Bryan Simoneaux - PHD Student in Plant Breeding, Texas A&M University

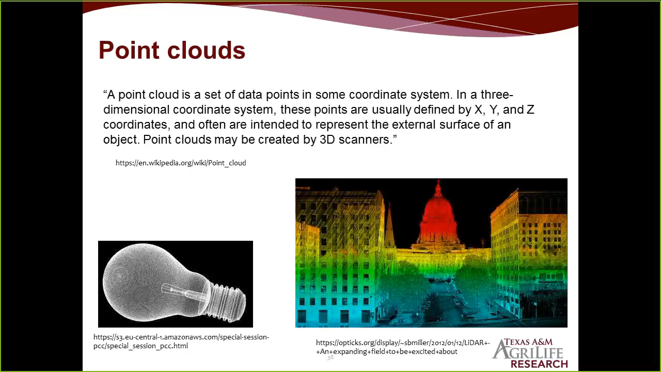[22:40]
So you have the red would be the tallest, and then you go orange and yellow, green. But really detailed images you can get from that. So structure for motion is, there's basically two techniques for getting point cloud data,
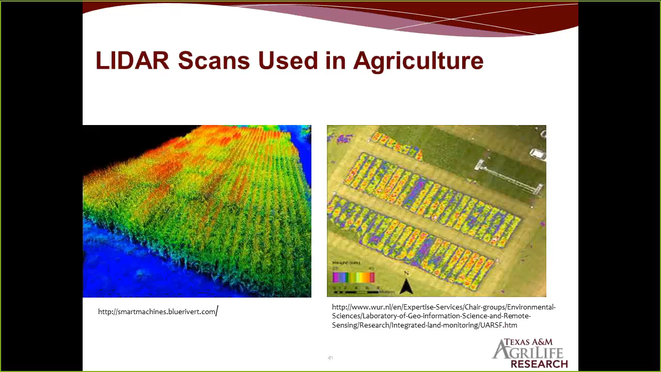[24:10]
Some corn here with, again, the heights are represented. The taller ones are in red, and you've got the orange, the yellow, the green, and so on. Another image here is a wheat field. That was done with the airborne LIDAR. So here's our forage trial.
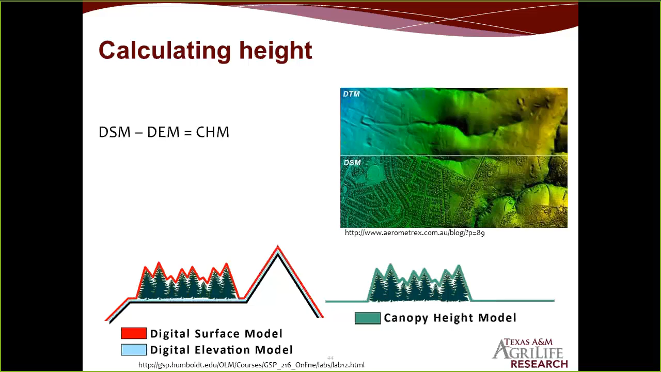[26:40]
This they call it a train model, which is the same as the elevation model. And then here's just another example of calculating height using LIDAR. So LIDAR can be used to calculate density and height of vegetation. And this just shows, again, what I was explaining with the colors, how it's, you know, the I think the orange is the tallest and it goes down to really low would be the blue.
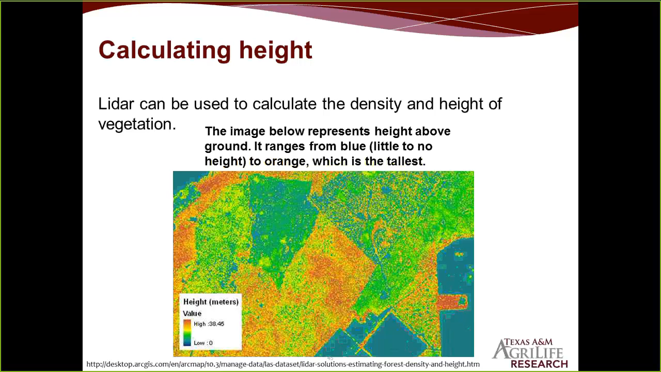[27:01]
So expected results. What we hope to get is, like I said, determine that, but get that 3D canopy structure and from the point cloud data. Now we've got two of the rotary UAV flights, and one LIDAR scan has been done, and we hope to get at least one more this year, maybe two, depending on how fast the forest goes. And we'd like to determine plot volume by